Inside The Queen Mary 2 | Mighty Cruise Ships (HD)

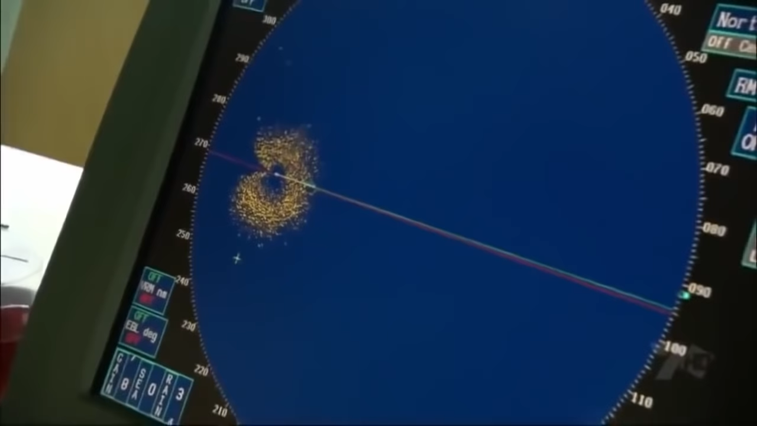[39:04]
but that doesn't mean the officers on the bridge can simply take the day off
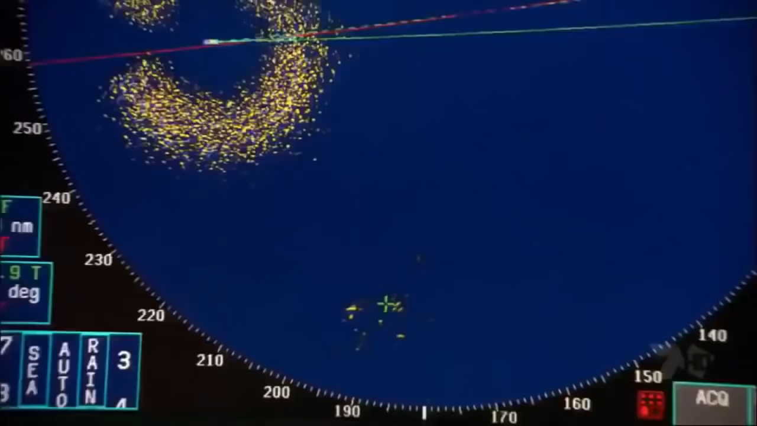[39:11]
it's nine miles away nine miles away nine miles
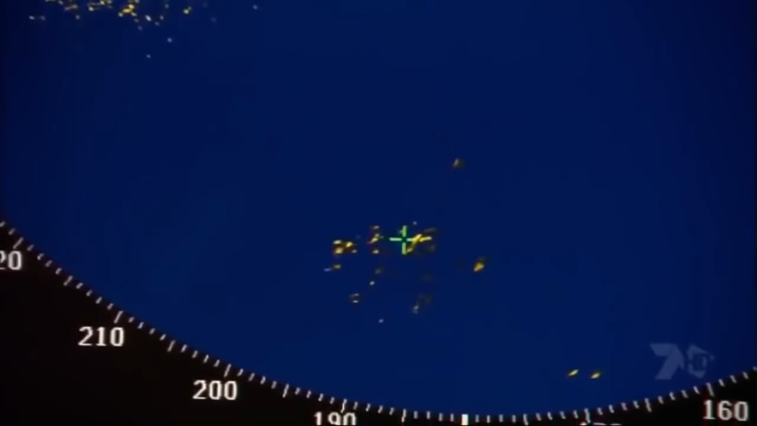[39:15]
could you like please to check
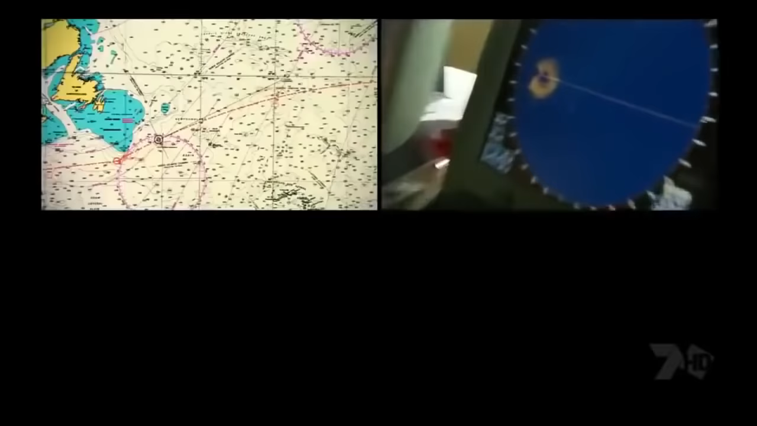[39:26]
the technology needs constant monitoring you
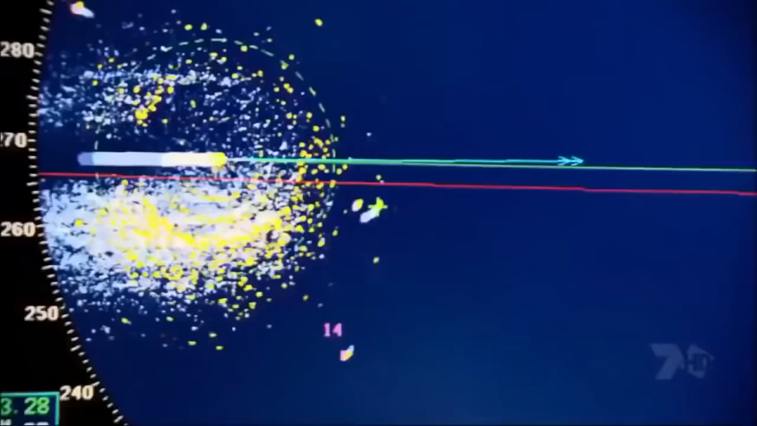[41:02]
of them crossing from right to left one is crossing yeah
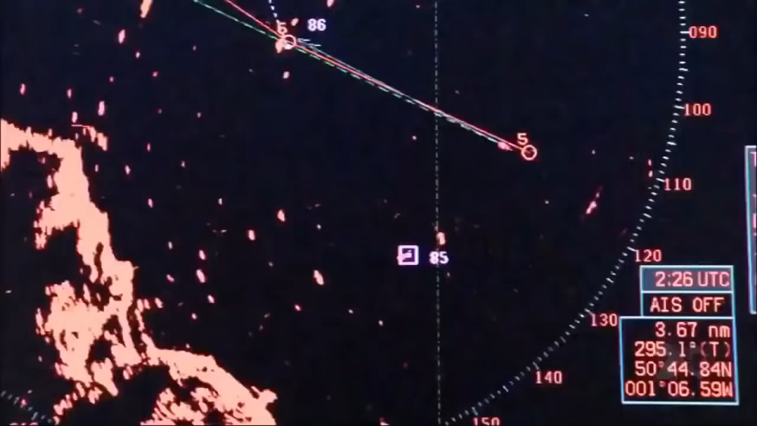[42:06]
by night time queen mary 2 is in the thick of the traffic in the english channel and everyone on the bridge is watching like a hawk